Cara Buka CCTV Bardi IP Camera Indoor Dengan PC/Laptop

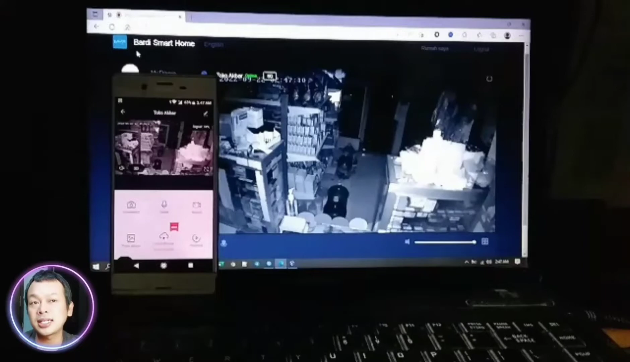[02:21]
Baik, akan saya... Infra-nya kurang lebih seperti ini tampilannya. Nah, seperti ini.
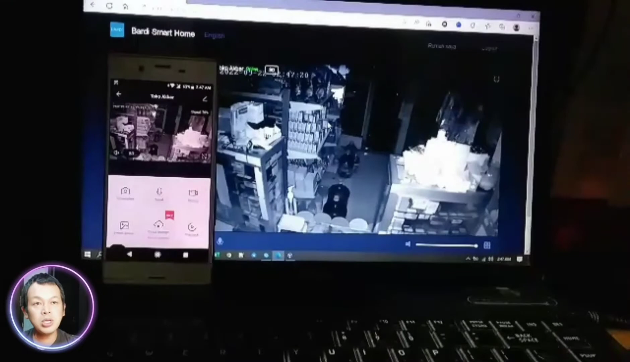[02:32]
Jadi, walaupun dalam kondisi gelap, dia akan... Jika infrared-nya kita aktifkan, maka walaupun kondisi gelap, dia tetap akan terlihat jelas.
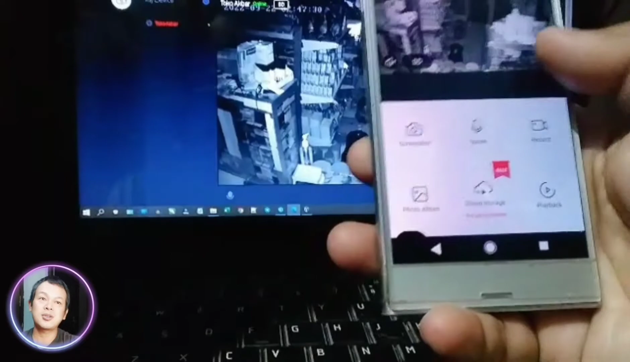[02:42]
Kurang lebih seperti ini. Ini antara HP dan PC. Bisa kalian lihat?
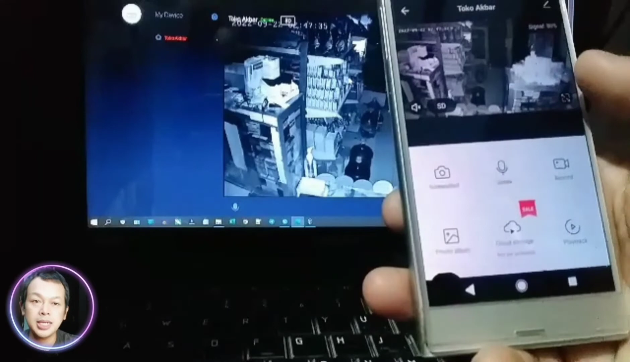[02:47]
Antara HP dan PC sudah sinkron. Real-time. Bisa kita lihat. Saya balik dulu biar terlihat landscape.
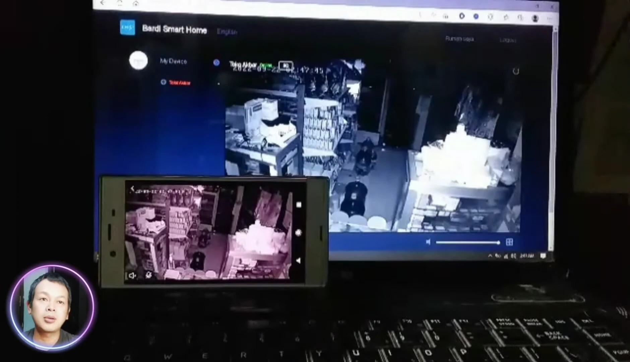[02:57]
Nah, kurang lebih seperti ini. Ini adalah tampilan HP. Dan yang sebelah sini adalah tampilan dari PC.
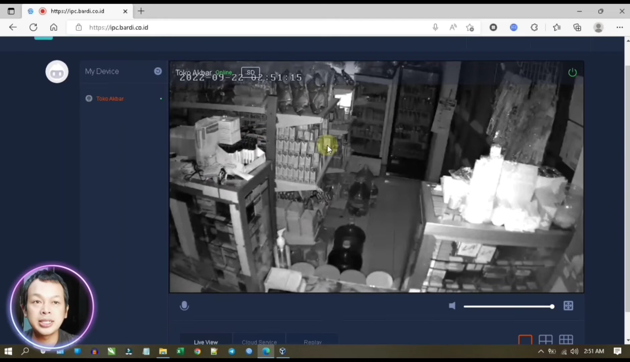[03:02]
Oke, sekarang kita fokus ke PC dulu. Ini adalah untuk tampilannya ada tiga menu. Live View, terus kemudian Clute, kemudian Reply. Reply untuk memutar balik. Memutar yang sudah terekam.
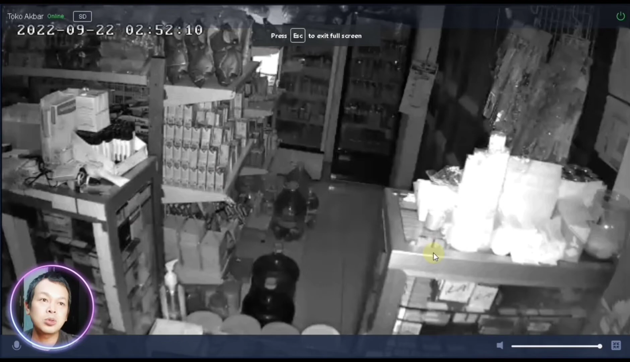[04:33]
Ini untuk tampilan fullscreen dari si laptop. Jadi, laptopnya itu penuh tampilannya. Hanya dengan CCTV ini. Kurang lebih seperti ini. Nah, di sini, ini untuk pengaturan kualitas dari si gambar. Misal, kita buat HD. Ini cuma sampai HD, nggak sampai full HD. Kemudian, bisa kita atur lagi pengaturannya di bagian... Nah, kita kembalikan lagi ke kamera HD atau HD letaknya di situ.